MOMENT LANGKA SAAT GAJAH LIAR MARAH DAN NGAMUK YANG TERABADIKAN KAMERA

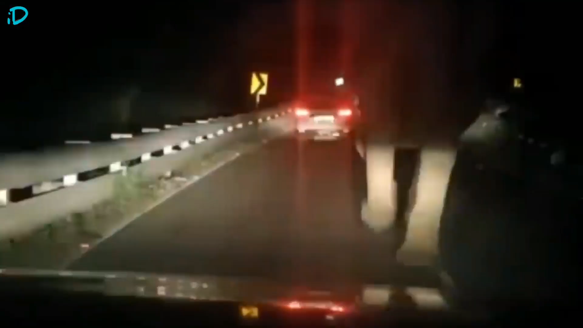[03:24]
tetapi secara tiba-tiba gajah tersebut menyerang kendaraan yang sedang melintas tersebut. Diduga pemicu dari serangan gajah tersebut, si pengendara mobil membunyikan klakson yang mengakibatkan gajah tersebut marah dan mengamuk.